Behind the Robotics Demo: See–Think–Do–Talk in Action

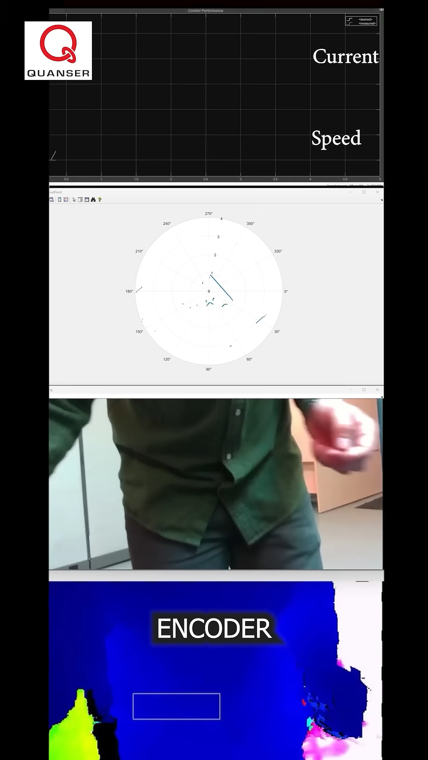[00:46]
Encoder reads zero, so the controller thinks we're stopped and adds throttle.